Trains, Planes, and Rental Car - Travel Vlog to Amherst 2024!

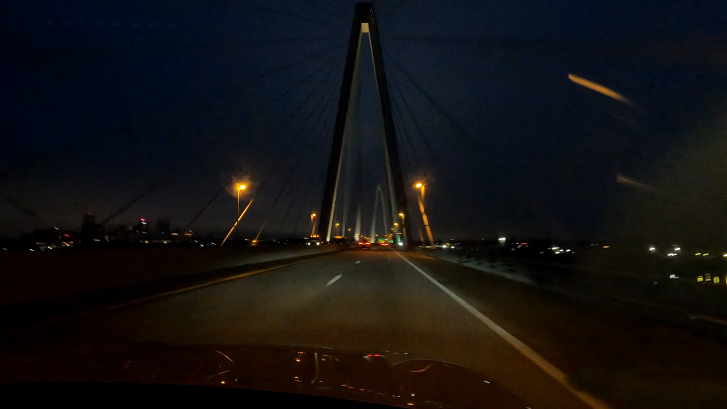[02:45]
It's a two and a half hour drive to Lambert airport in St. Louis, Missouri. And our flight was scheduled to leave at 830 in the morning.